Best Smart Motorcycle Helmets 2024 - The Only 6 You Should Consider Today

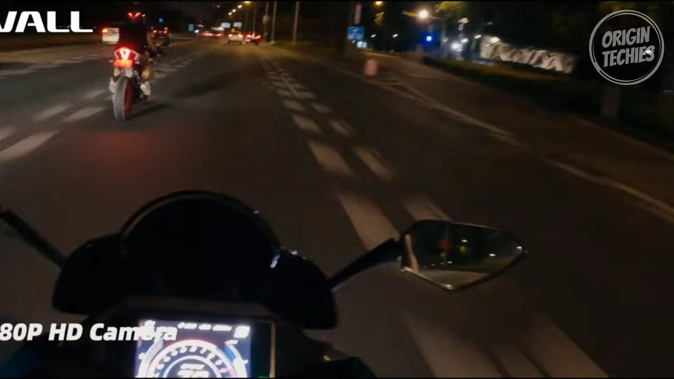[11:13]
Capture the thrill of your adventures with the integrated 1080 pixel HD camera boasting a wide 120-degree field of view.